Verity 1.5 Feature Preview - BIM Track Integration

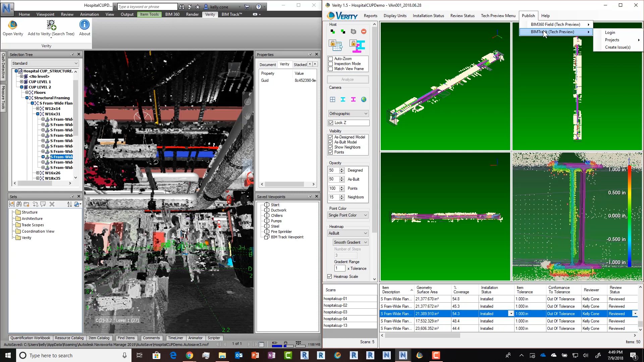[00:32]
like Tecla, ArchiCAD, and others. To publish issues, you just log in, enter your hub, select your project, and then select the items you want to upload as issues. I'm going to go ahead and sort by conformance to tolerance here, and I'm going to select all of the items that are either in A or out of tolerance,
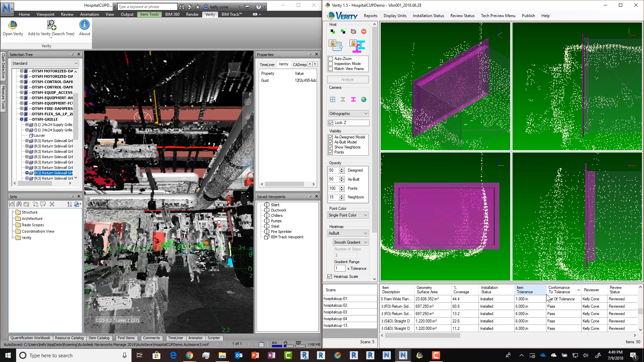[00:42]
as those are things that we're probably going to have to follow up on in some way. Go to publish, and hit create issues. Now this will take a little while since we're creating about 30 issues, so we'll speed it up a little bit by fast forwarding here. If there are any errors during upload, you'll get a notification.
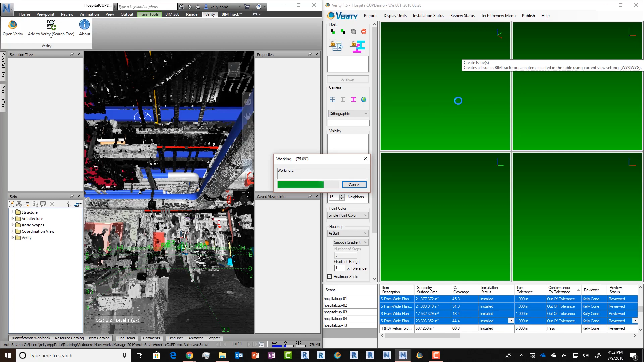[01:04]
Otherwise, once it's done, the progress bar will close, and you can go take a look at BIMTRAC's web app to see your issues. You'll see, if we look at any of the issues that we've uploaded,
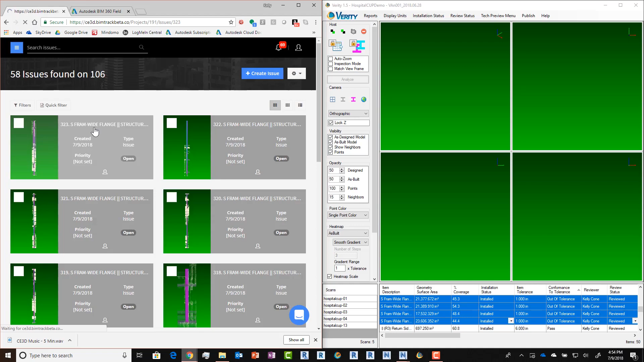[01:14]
that we've got multiple views, basically the same that are in our split pane, plan,
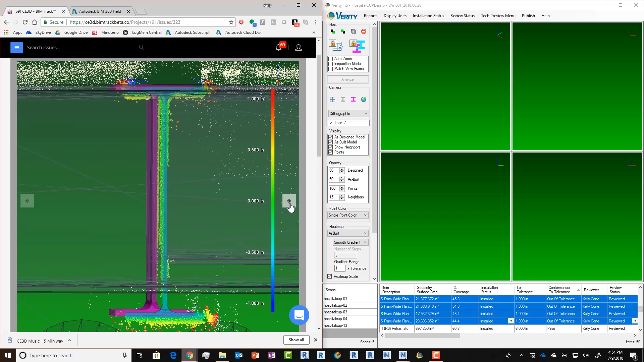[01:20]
section, elevation, and of course 3D isometric.
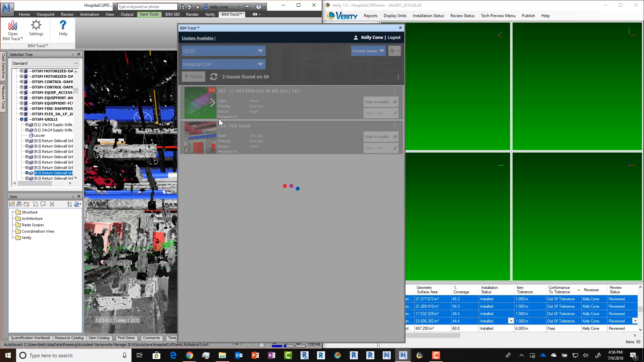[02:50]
they can come in here and they can take a look at those same issues and then go find that particular column.
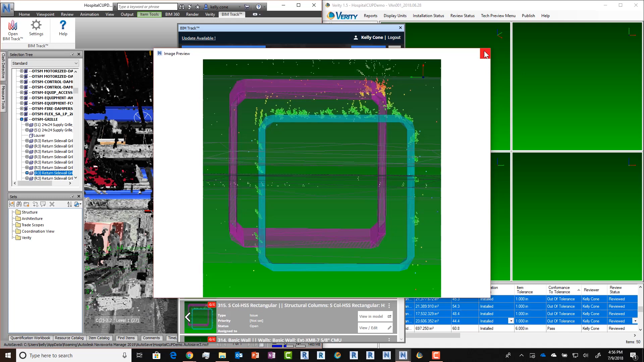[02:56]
They can look at the image previews, they can even hit view and model, and it will take them to that same viewpoint in Navisworks looking down in plan on that particular column.